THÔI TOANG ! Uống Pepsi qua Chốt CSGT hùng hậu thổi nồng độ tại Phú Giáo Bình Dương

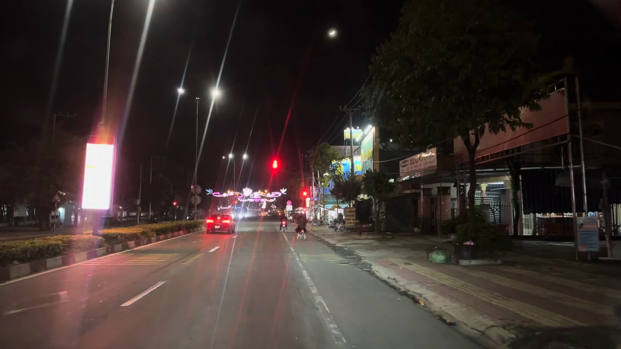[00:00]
Ngay chợ Phú Giáo này, cho mọi người xem một lực lượng hùng hậu đang trực nồng độ cồn luôn nhé. Đó, ngay điển đỏ đeo phải là một lực lượng rất hùng hậu luôn, nguyên một dãy dài luôn.
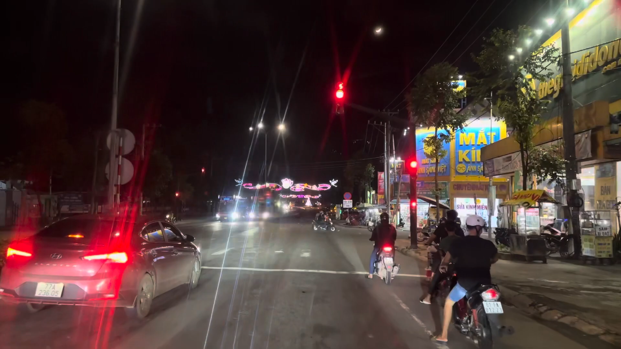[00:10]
Nói chung là không biết ngày nay chắc có chuyên giày chắc biết đấy, mấy ngày nay ngày nào cũng trực toàn bộ các xá đơn cạnh nấn ở ngoài huyện Phú Giáo này.